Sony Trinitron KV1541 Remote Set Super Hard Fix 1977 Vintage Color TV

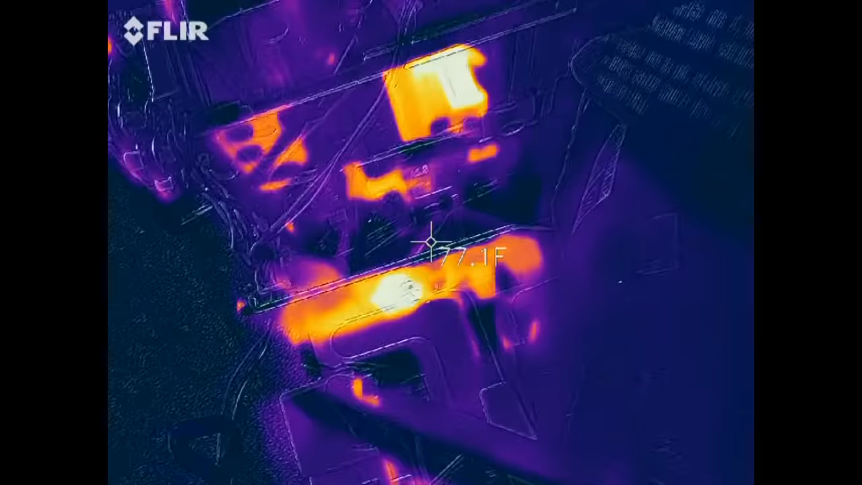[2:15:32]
but the regulator transistor is really hot look at that
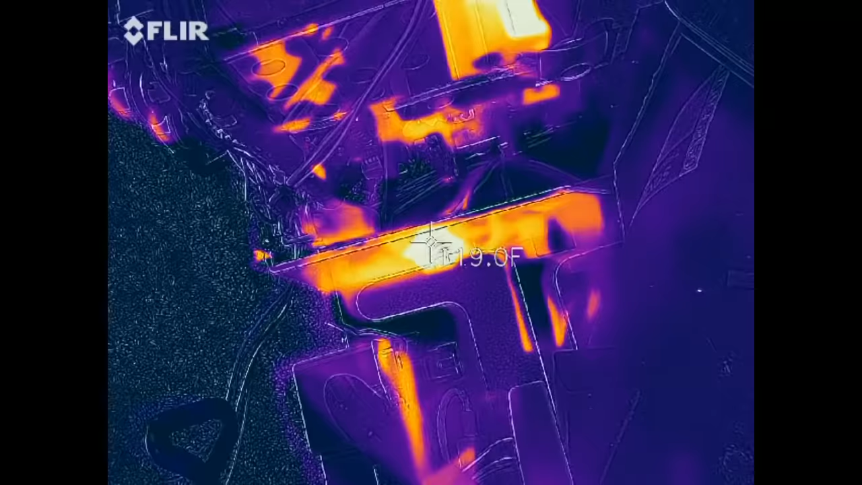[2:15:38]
130 degrees on the regulator transistor and a lot of these are reflections because
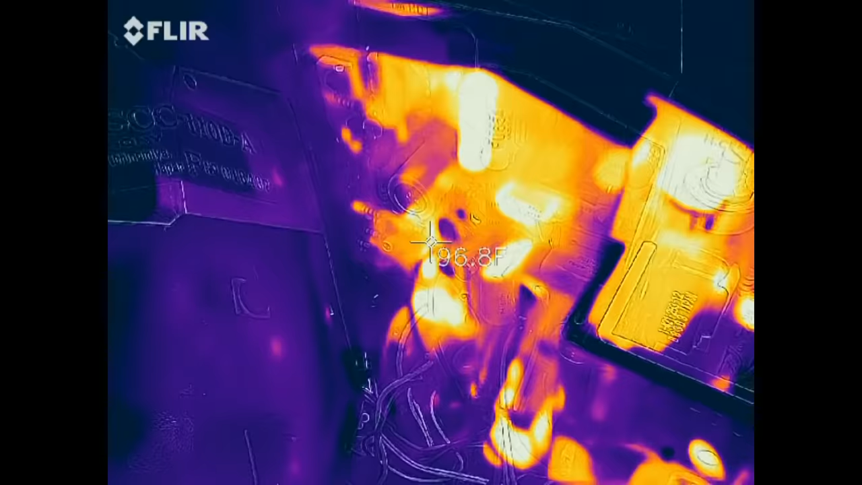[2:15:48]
man there's a lot of hot parts on this board geez look at that horizontal centering pot
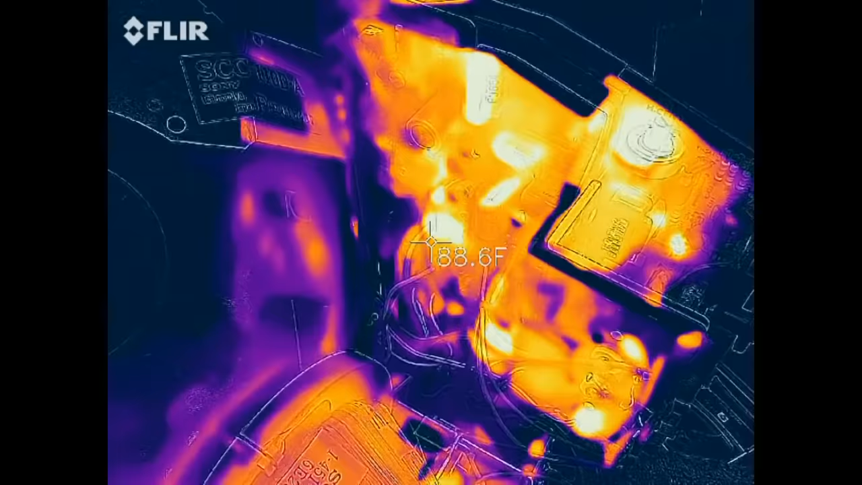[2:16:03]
keep cranking this damn thing up it likes to keep recalibrating
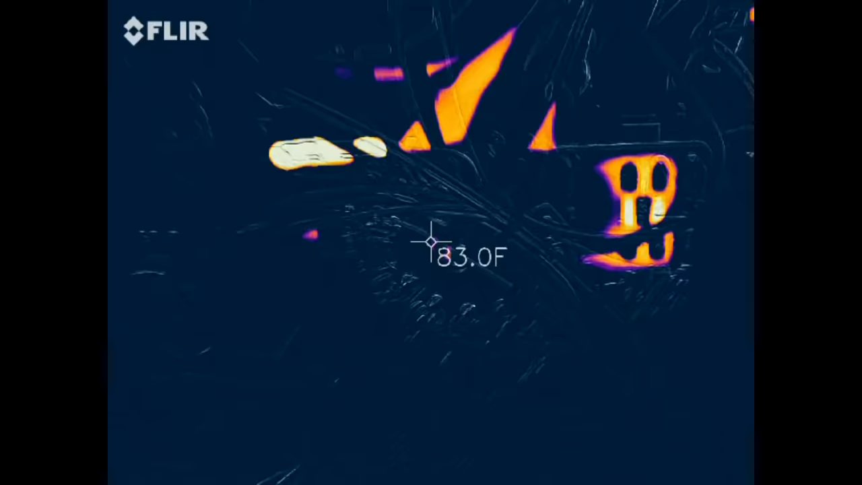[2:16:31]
On screen: spot 83.0°F
something on the flyback here that's oh those resistors on the flyback are pretty hot
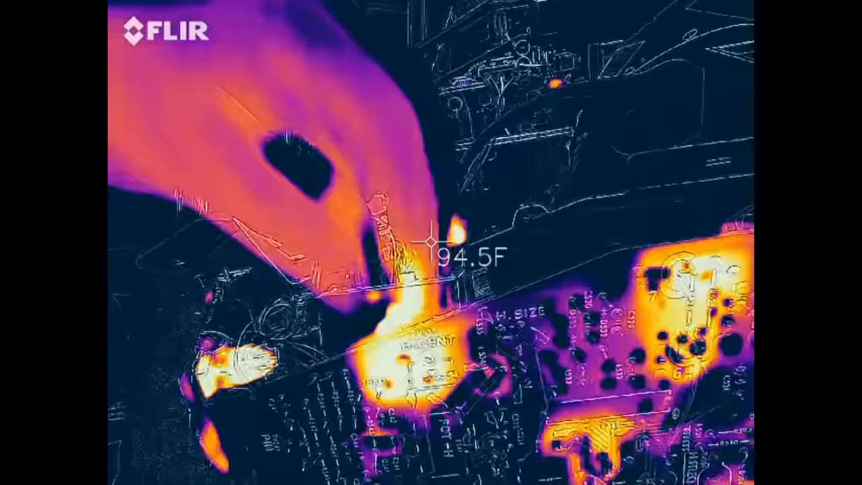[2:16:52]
On screen: spot 94.5°F
wow that horizontal centering pot is really hot
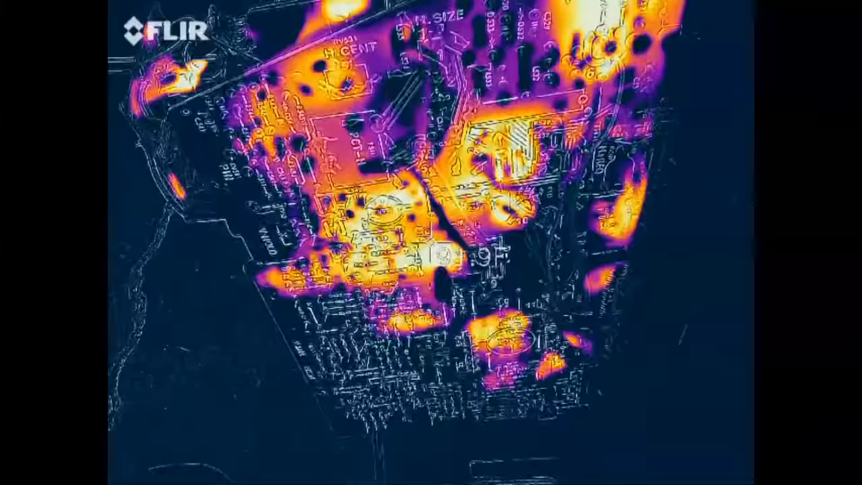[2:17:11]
yeah this one's almost exactly the same thing
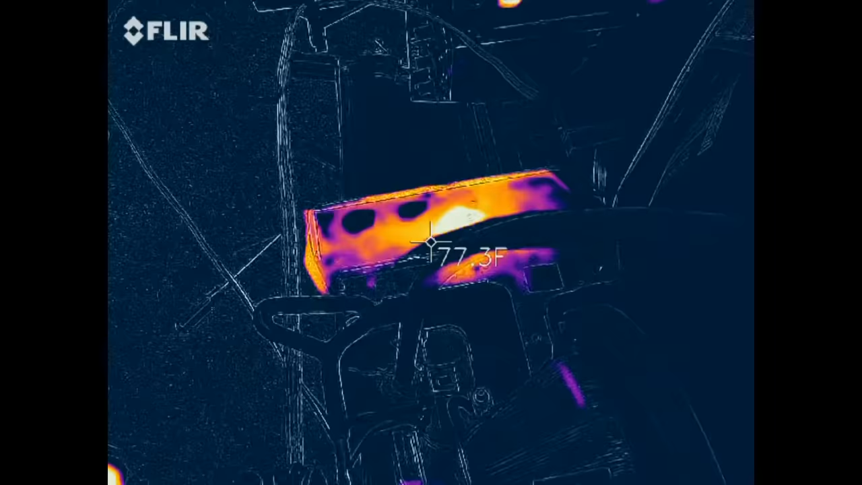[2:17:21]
On screen: spot 77.3°F
see how hot this regulator transistor is 133 it's the same
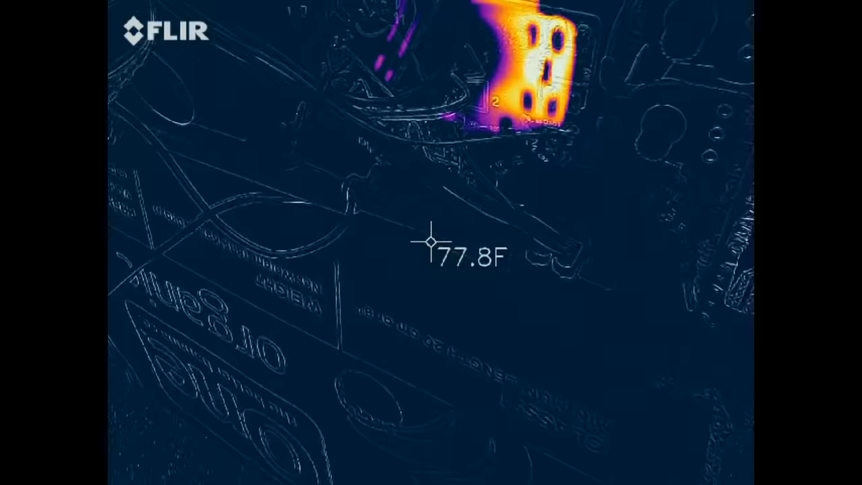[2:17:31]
On screen: spot 77.8°F
about this high volt the flyback